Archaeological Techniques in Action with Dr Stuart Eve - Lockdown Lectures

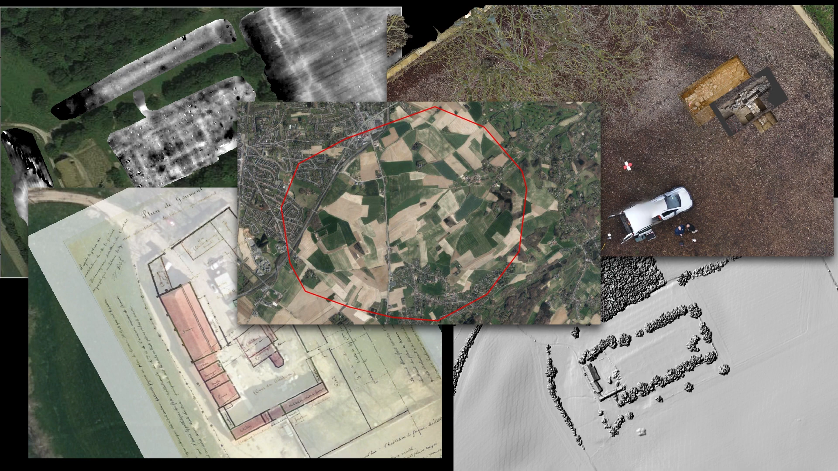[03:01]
so we gather all of these different types of data together mostly digital data and we create this digital map of the landscape and of the battlefield and then once we've got that map which we've put together in
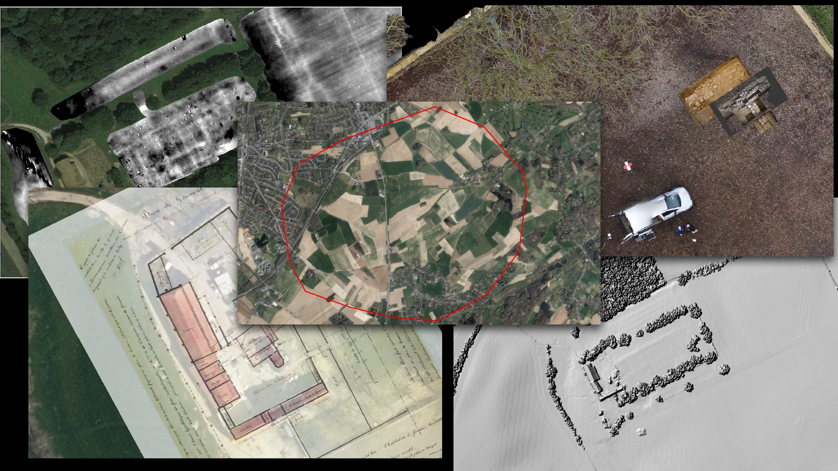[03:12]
something called a geographic information system essentially a bit like a google earth or google maps we've got that all of that spatial data into one big place and then we can hang all of the other data that we excavate from the ground or that we retrieve from metal detecting we can hang all of that together into one place
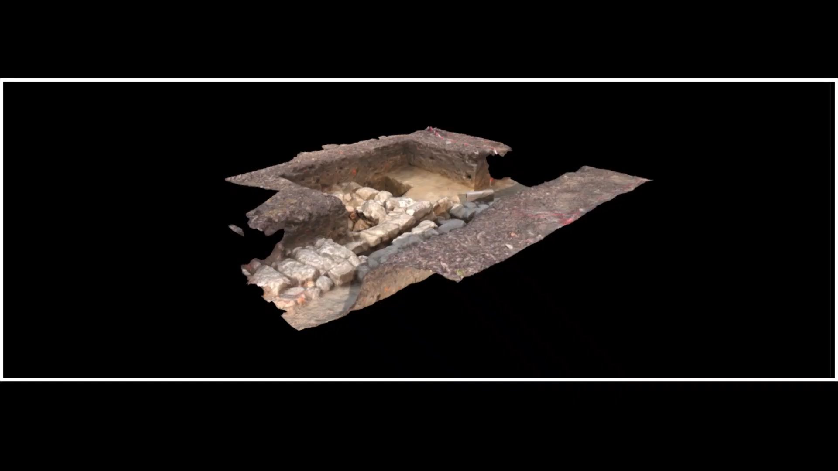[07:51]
of the later talks and finally we can produce uh 3d models um from our results so like this trench here that i'm showing uh from the courtyard of hoogamont farm so we can produce um 3d models of contexts or trenches but we can also do it of artifacts as well now these actors obviously is superb